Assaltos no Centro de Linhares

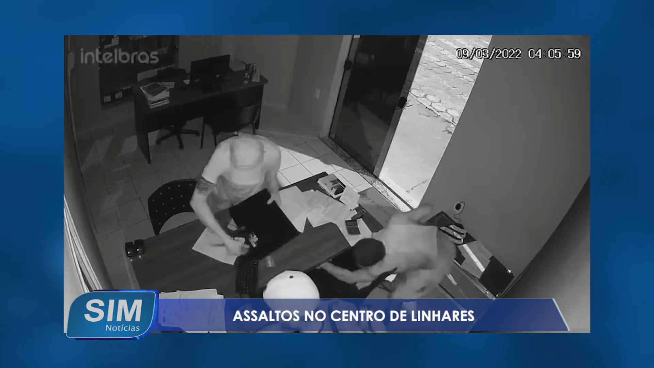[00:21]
Neste outro vídeo, podemos ver os criminosos revirando o estabelecimento, levando alguns objetos. Na mesma região do centro da cidade, no último domingo, por volta de 9h30 da noite,
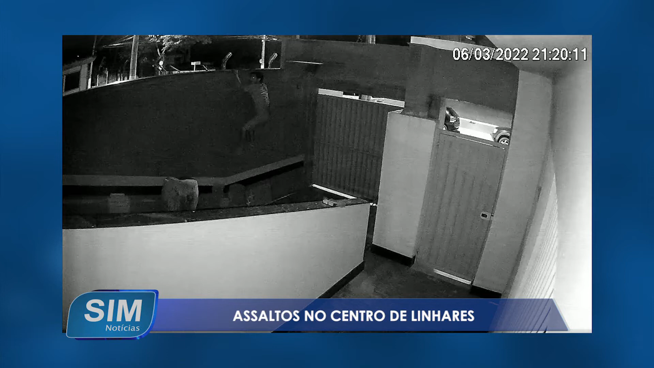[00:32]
essa outra câmera de videomonitoramento flagrou um homem que pula o muro para entrar em um prédio. No local, não havia ninguém, mas o que chama a atenção é o horário. O prédio fica próximo de uma praça, que no momento estava movimentada.